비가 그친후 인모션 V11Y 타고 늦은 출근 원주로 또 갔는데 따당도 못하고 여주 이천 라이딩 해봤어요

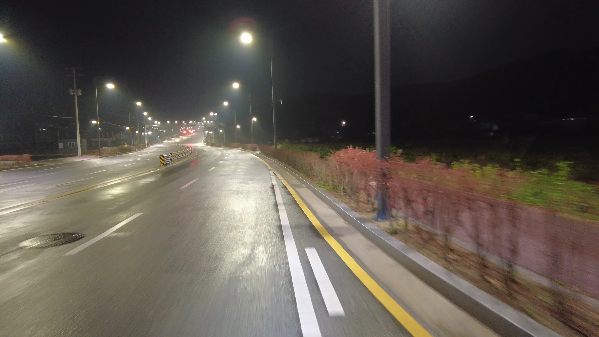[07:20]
젖었지만 여기서 한 19km 19km 정도 가면 이천 터미널입니다 네 거기 가면은 어 뚜루카가 한 세대가 있거든요 비풀카 그중에 뭐 한대는 남겠죠 뭐 네 이동하도록 하겠습니다 시간은 1시간 정도 예상되는데요 쓰읍 1시간 안걸리겠죠 이게 지금
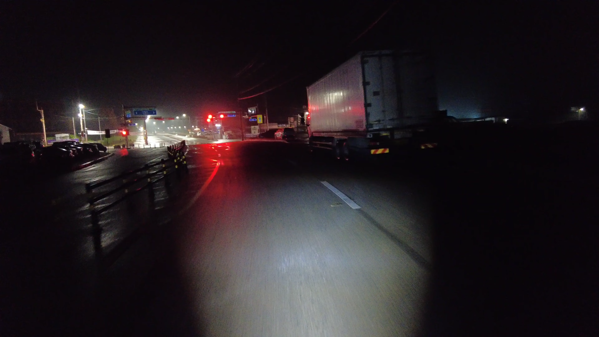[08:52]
네 현재 시간 1시 37분 여기는 여주 능서 세종대왕면 변돌입니다 변돌이 예 여기 능서구요
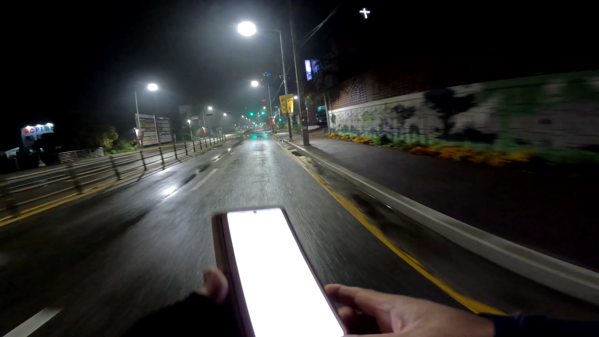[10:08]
콜이 없네요 하나도 없습니다
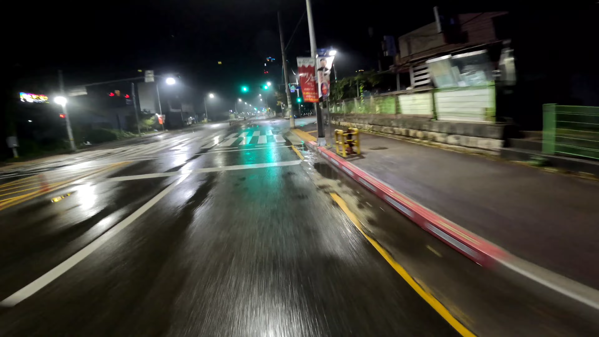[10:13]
어 여기도 비가 많이 왔나보네요 와
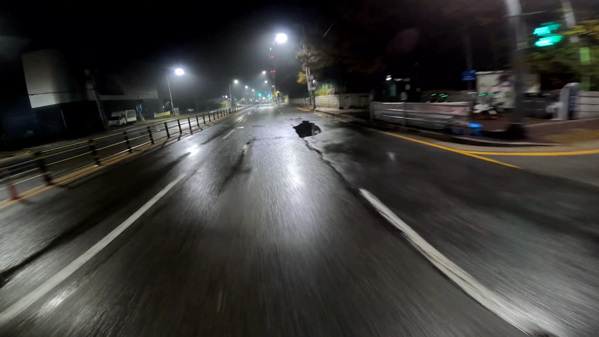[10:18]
제가 라이딩에 끝내주네요 라이딩 와 콜이 없어가지고 네 트루카 K7차를 타고 이동하고 있습니다 네 네 아